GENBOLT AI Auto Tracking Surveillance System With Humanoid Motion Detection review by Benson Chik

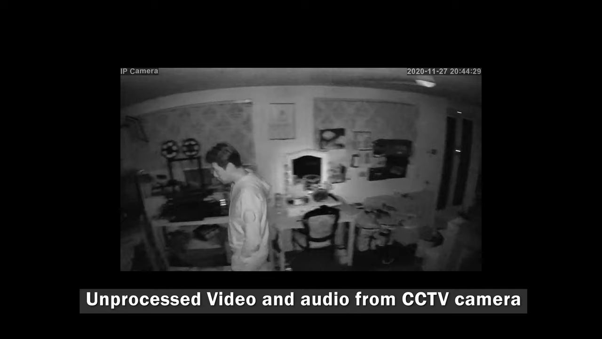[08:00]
So to an extent, I think it works, and we have to see how good the night vision is, but I'm pretty sure it's going to be bright because there is six infrared LED dots. Alexa, turn on everything.